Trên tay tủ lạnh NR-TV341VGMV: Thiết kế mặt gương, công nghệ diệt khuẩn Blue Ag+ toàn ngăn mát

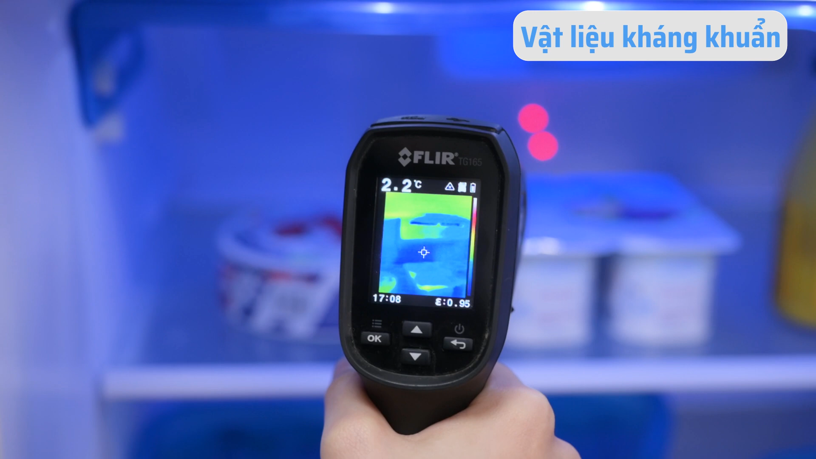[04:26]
On screen: spot 2.2°C
Thì mình sẽ đo nhiệt độ của ngăn này để kiểm chứng về cái khả năng làm mát ngăn Extra Cool Zone.
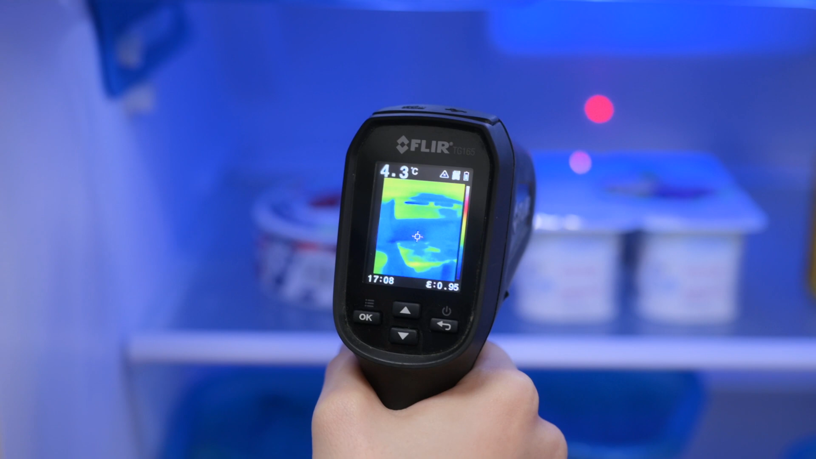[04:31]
On screen: spot 4.3°C
Thông thường thì chỉ tầm 15 đến 20 phút là những cái món đồ uống hay là sữa chua khi mà được để vào cái ngăn này nó sẽ đạt được tới cái mức độ lạnh là 2 độ C.